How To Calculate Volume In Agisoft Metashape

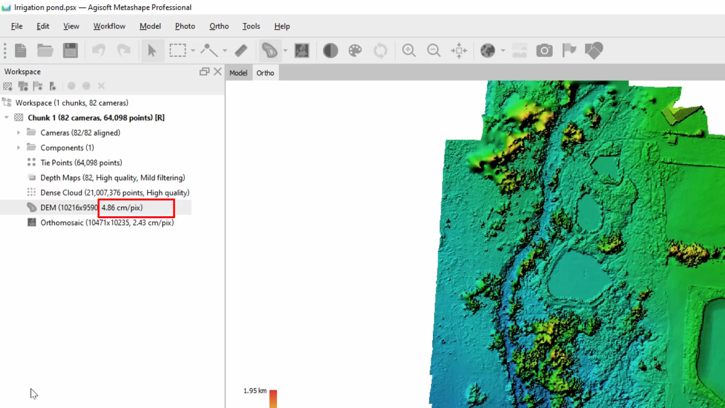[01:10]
model will be here you have the size of the digital elevation model pixels so double click on digital elevation model raster then zoom in to the place where you have the object
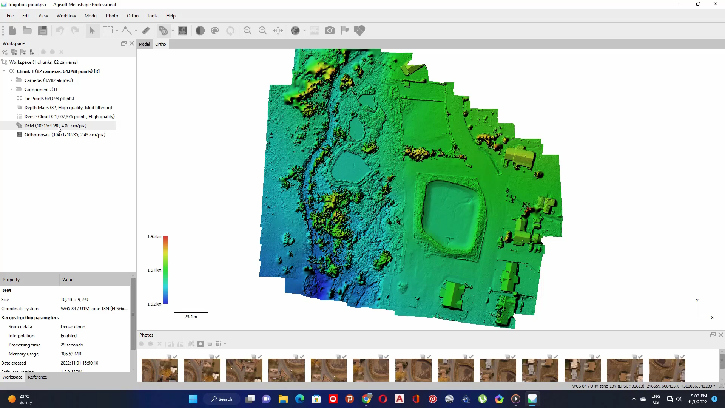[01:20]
to measure so like stockpile and irrigation pants or water reservoir then go to this icon and select the polygon tool then draw a polygon around the area that you would like to measure so here I have a water reservoir I want to measure the
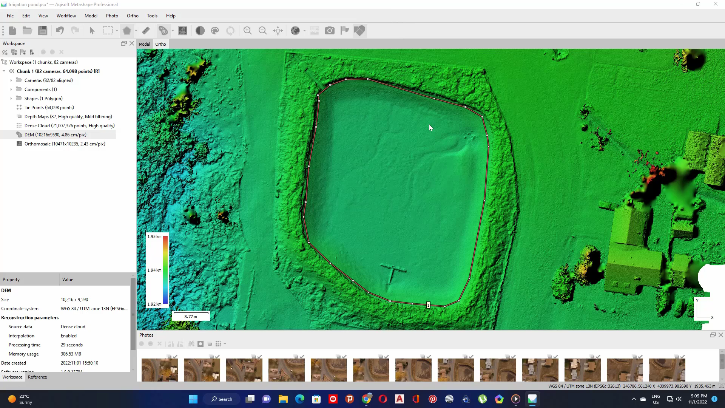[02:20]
click on the volume tab so you can now see the volume shown as a total cubic meter
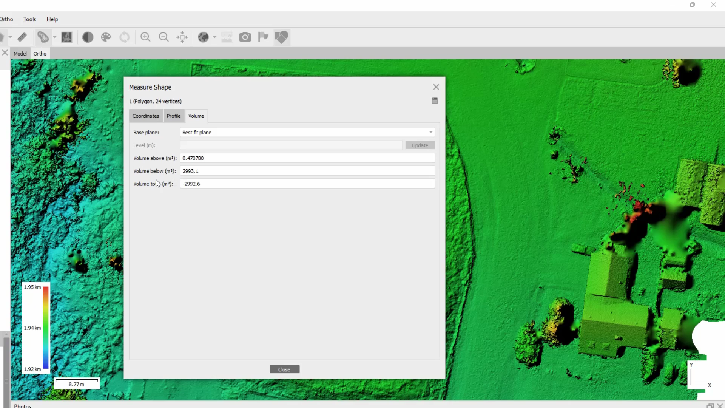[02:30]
so under volume section here it is possible to choose a preferable base plane for volume calculation so options include best fit plane mean level plane and custom level plane so best fit and mean level planes are
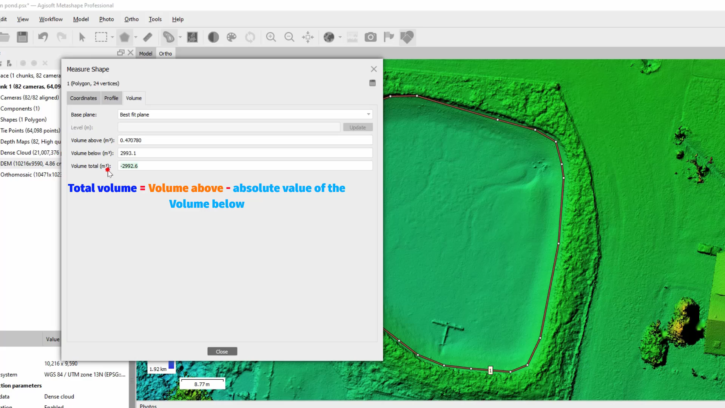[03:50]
follow with formula so total volume equals volume above minus absolute value of the volume below so to save or to create a report so you click on this save button